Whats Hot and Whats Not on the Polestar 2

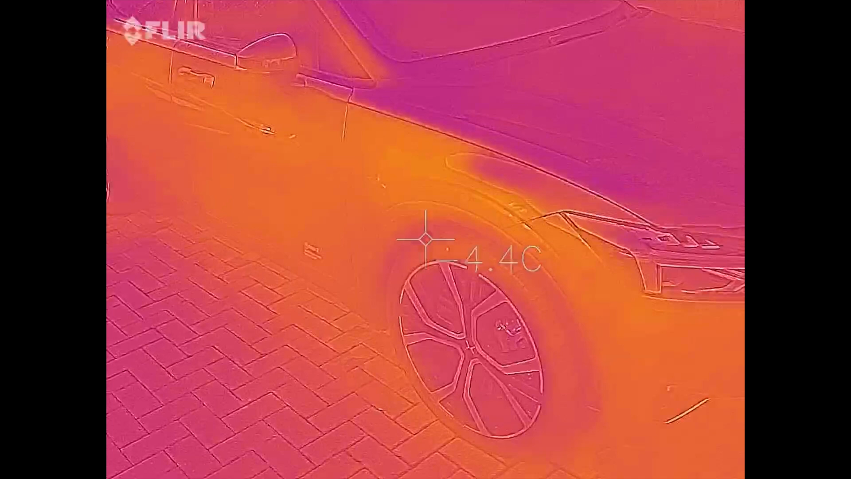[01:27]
Okay so we won't take too much notice of the current temperatures but it needs to say the car is pretty cold.
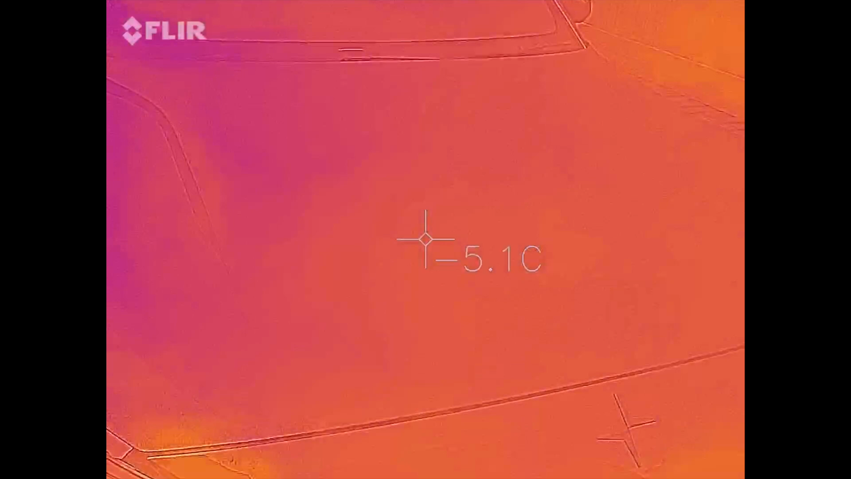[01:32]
No real hot spots as yet.
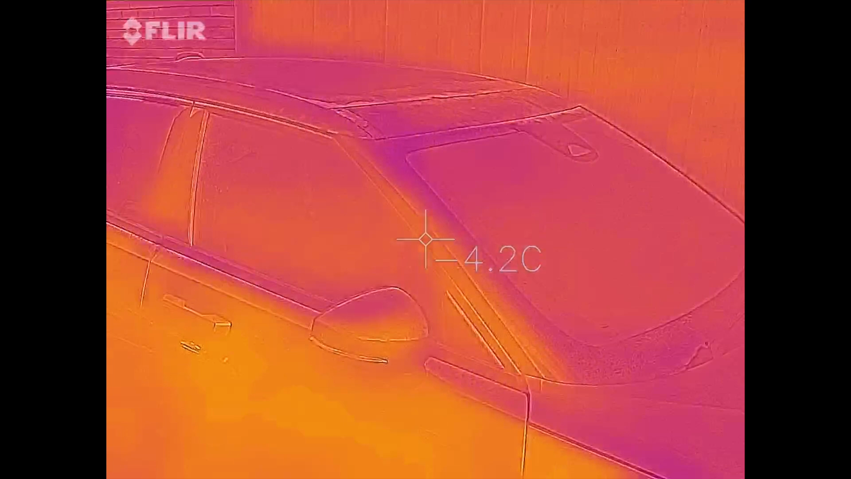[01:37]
The Sun has been coming through this side a little bit which is obviously why it's warmer.
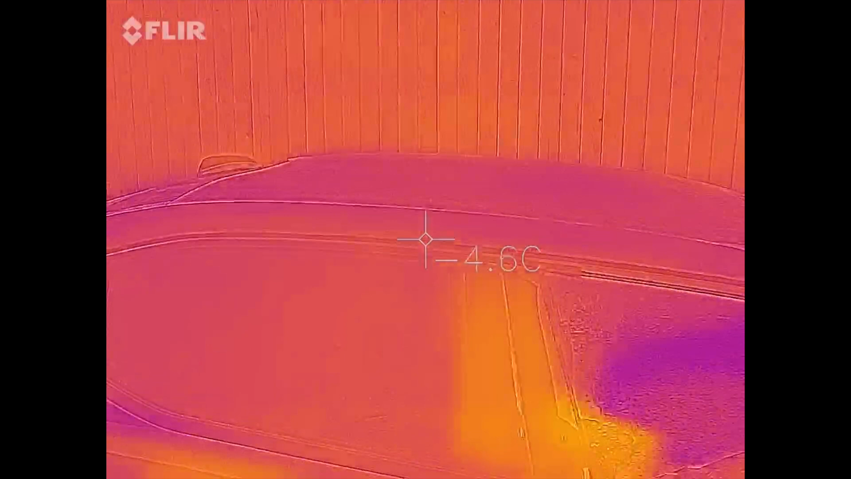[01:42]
If we look around, look on the roof there.
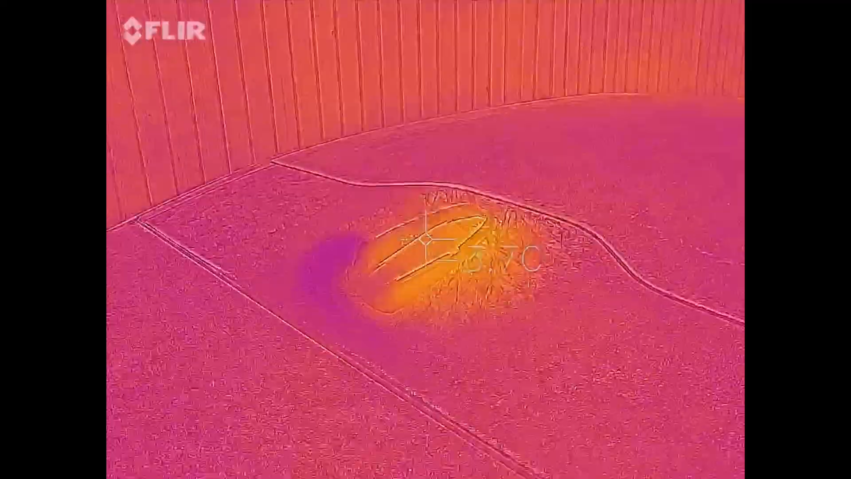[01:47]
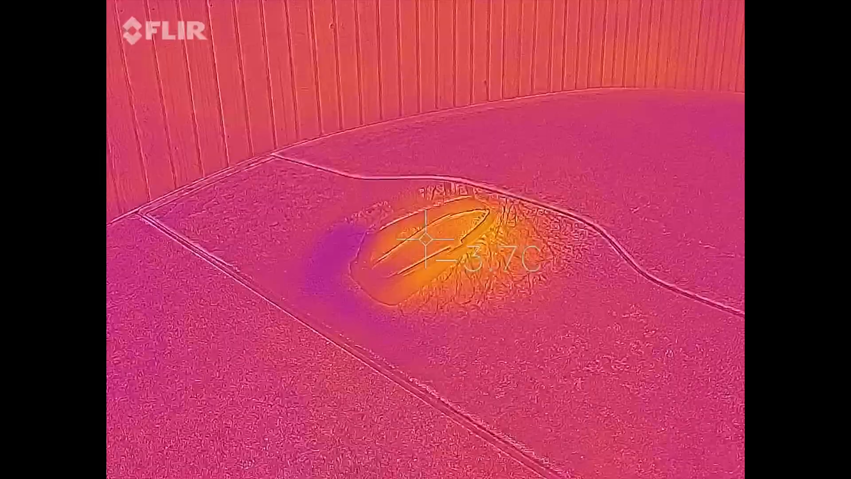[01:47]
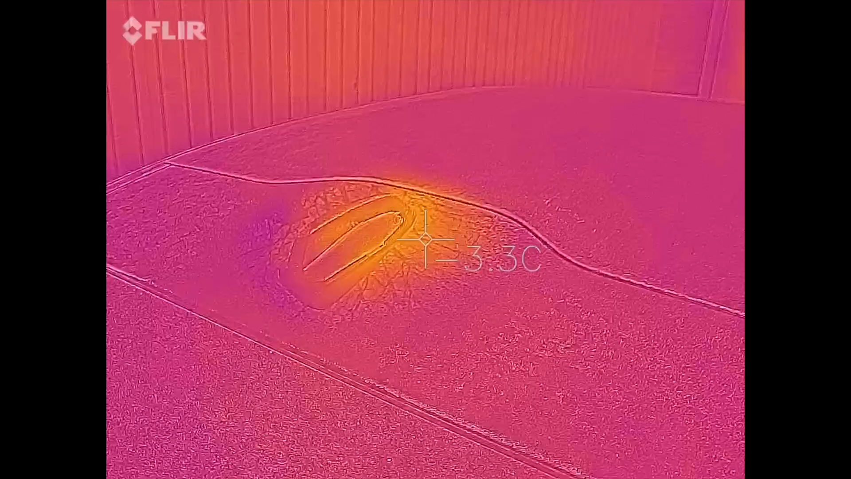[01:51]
It doesn't seem to be that hot right now
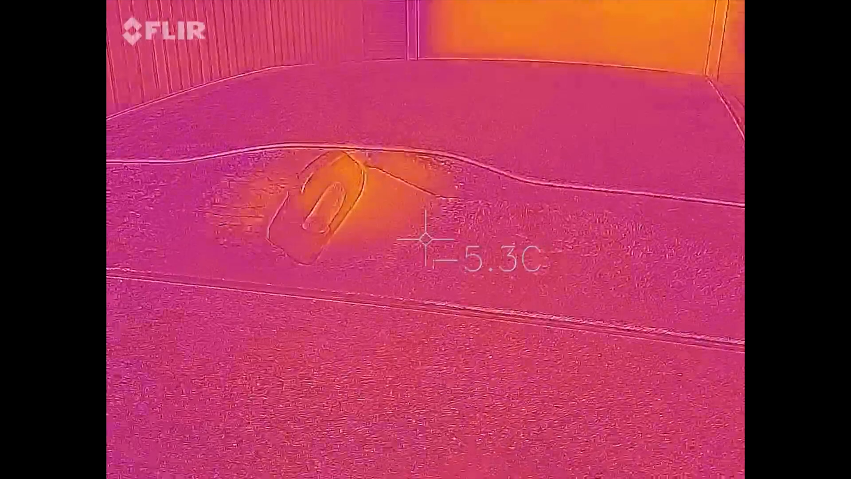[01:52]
as
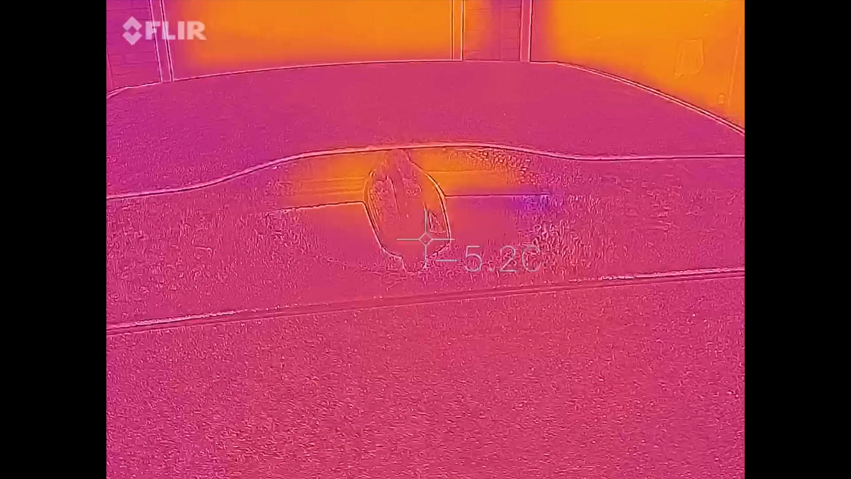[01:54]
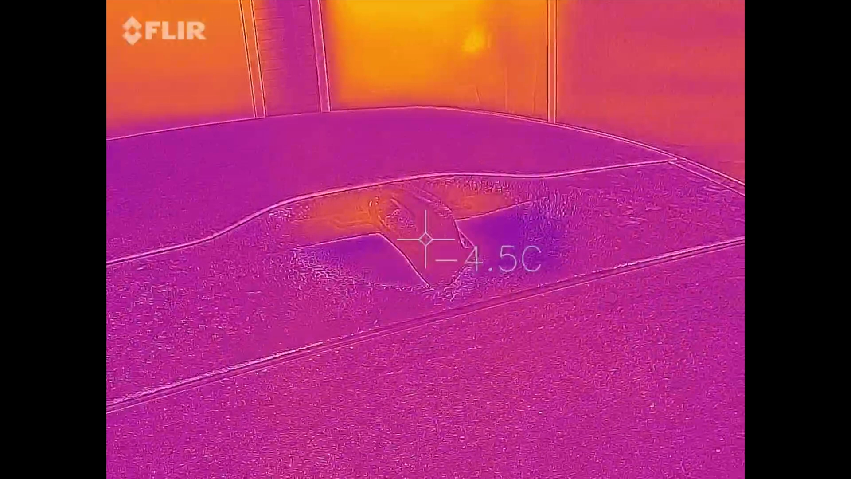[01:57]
we can see it was hotter earlier.
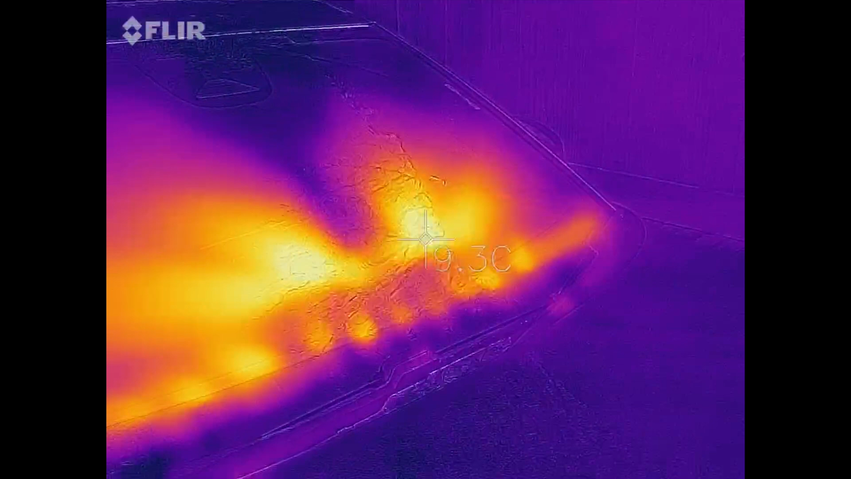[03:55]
Okay so you can see straight away things are heating up at the front there. Pretty quick.
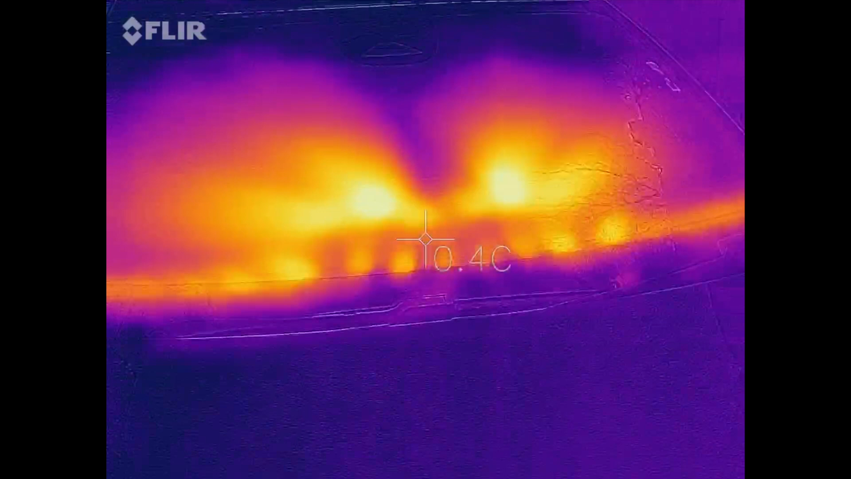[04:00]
That's pretty impressive. On the sides here.
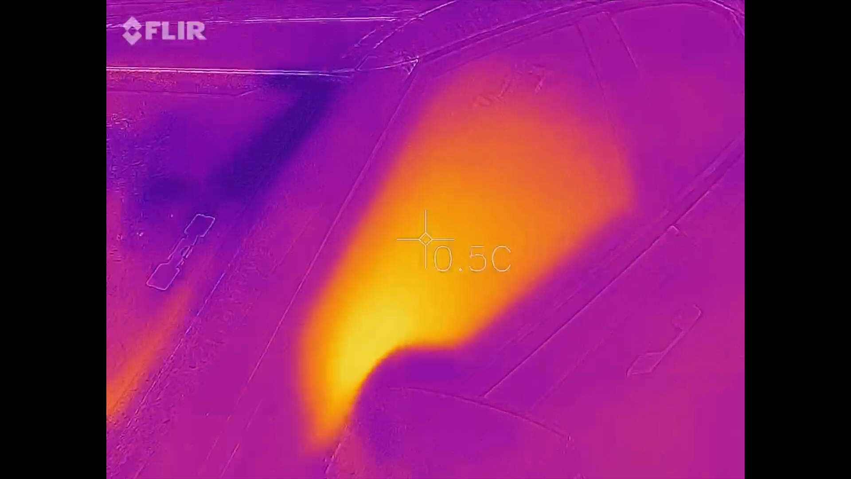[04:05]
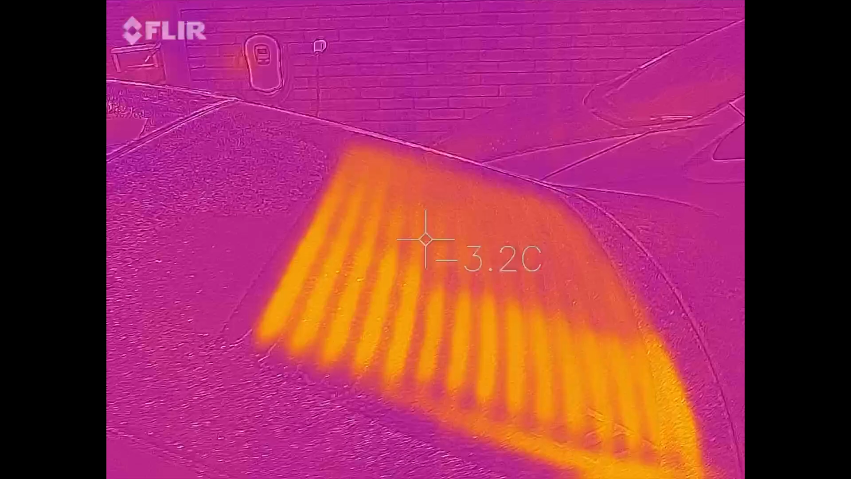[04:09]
Not sure we can see much happening on the back as well.
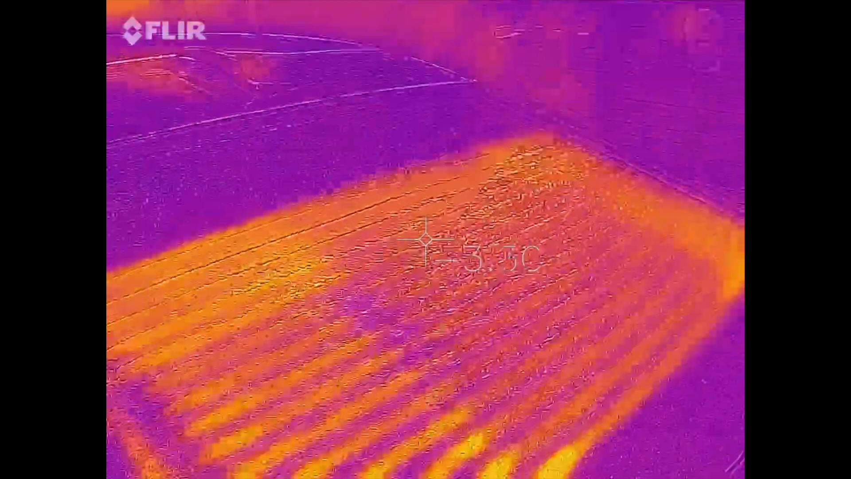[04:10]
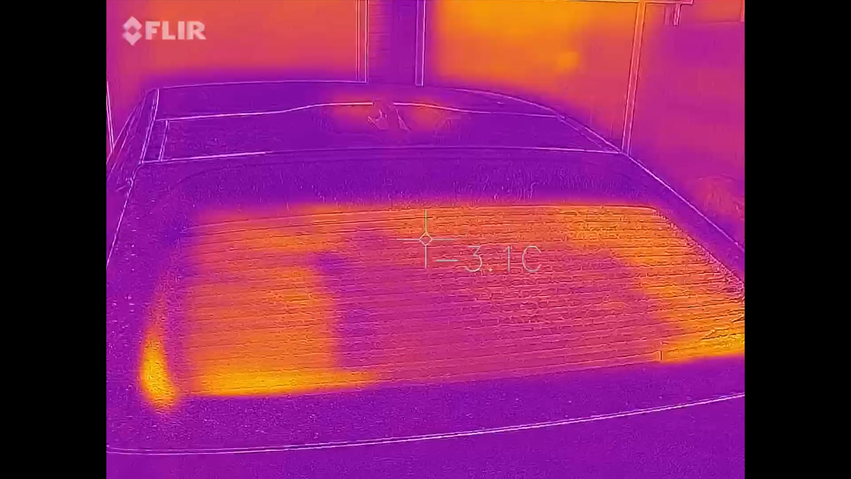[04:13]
And we can see again here that now we can see
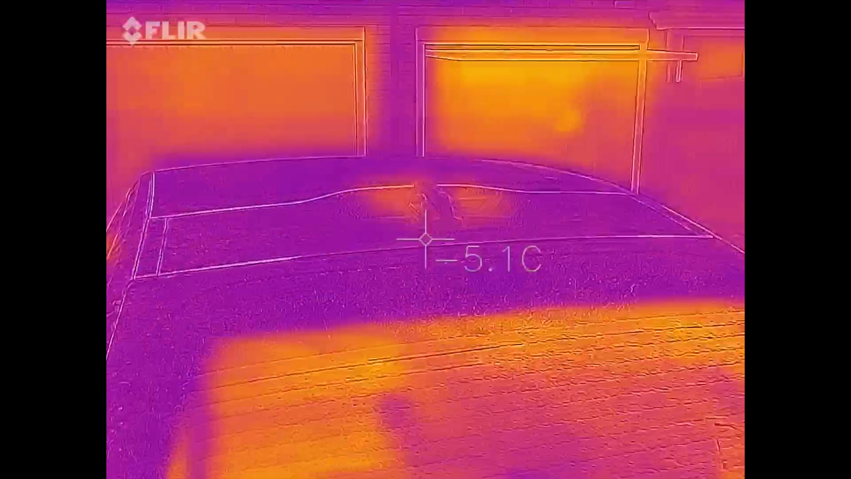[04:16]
On screen: spot -5.1°C
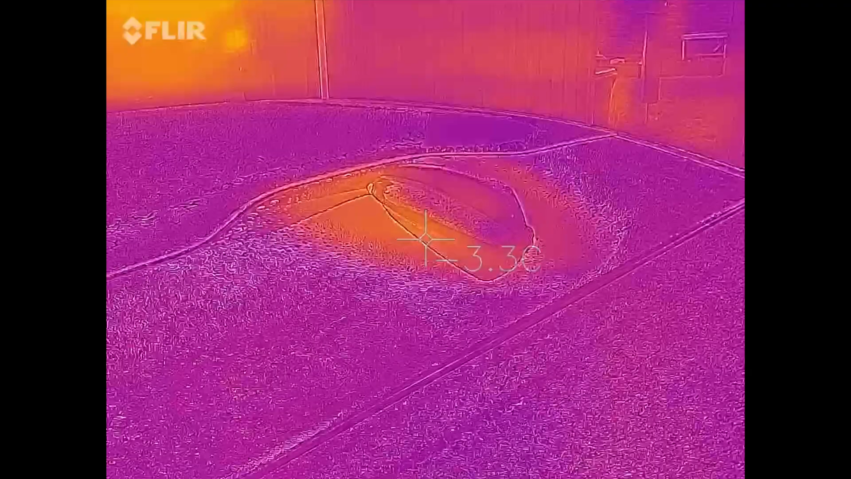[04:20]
a little bit of heat happening on there.
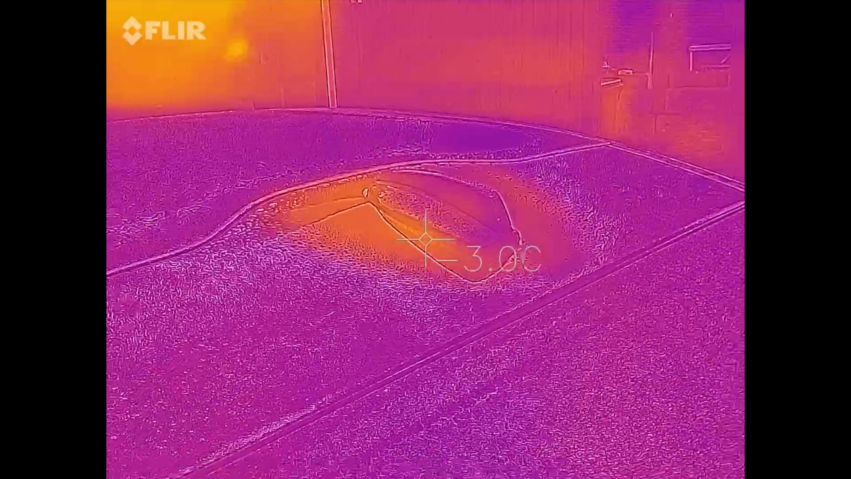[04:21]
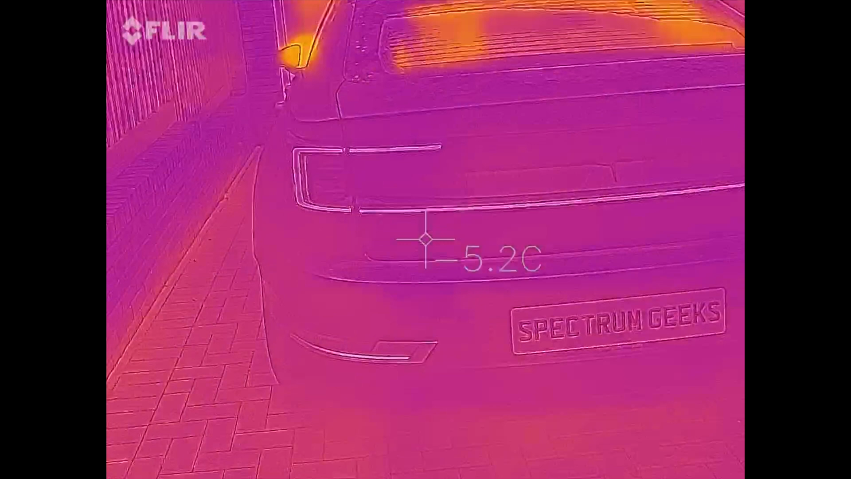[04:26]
On screen: spot 5.2°C
Not much else happening on the sides.
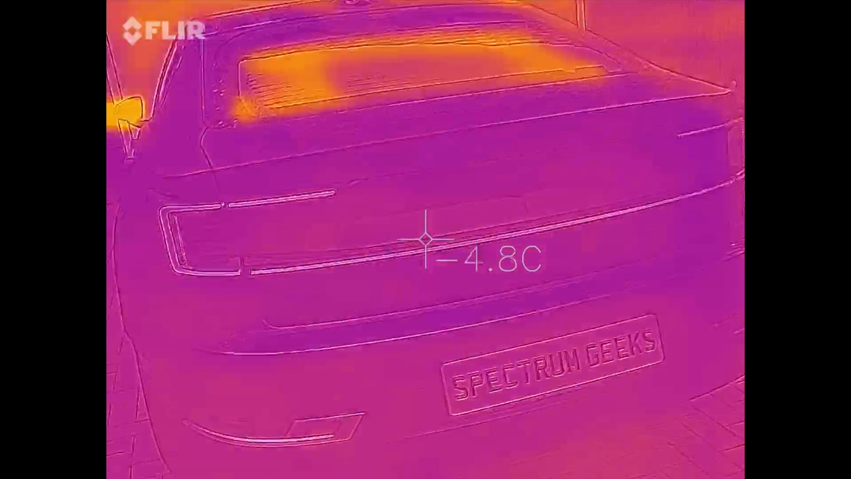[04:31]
There's no heating it would appear. Something's hot behind there.